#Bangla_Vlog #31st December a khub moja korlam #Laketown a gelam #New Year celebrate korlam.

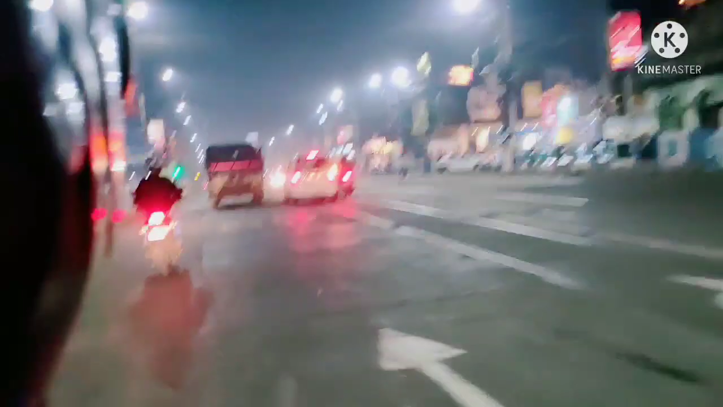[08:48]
জ্যাম আর রাস্তা এত খারাপ, মানে কি বলবো আর, জ্যামও আছে প্লাস রাস্তাও।